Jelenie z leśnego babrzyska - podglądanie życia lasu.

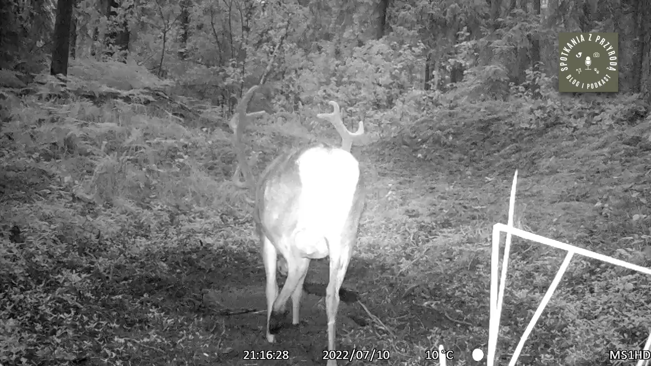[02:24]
No to, że przyszedł też sam, wieczorem. A tutaj widać, że jest masywniejszy. Zresztą jego poroże też widać, że trochę większe. Jeszcze wszystkie te poroże pokryte z cykułem.
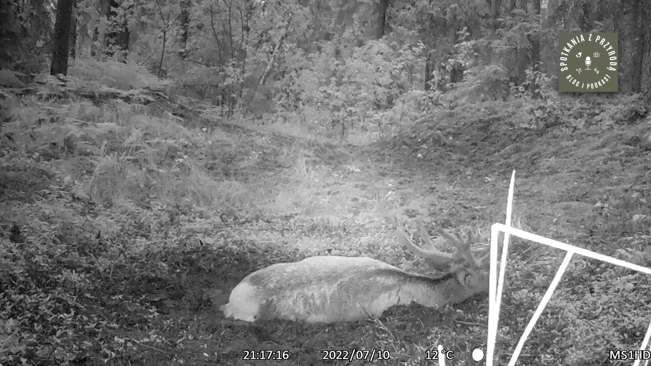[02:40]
No będziemy obserwować, będziemy podglądać rozwój sytuacji. To co się będzie tutaj w tym fragmencie lasu działo. Cały czas ptasza drobnica. Naprawdę uwija się te ptaki, tych nagrań jest bardzo dużo. Tutaj pułapka przez kilka dni. Rejestruje setki krótkich klików. Na dzisiaj tyle. Tyle z jeleniami.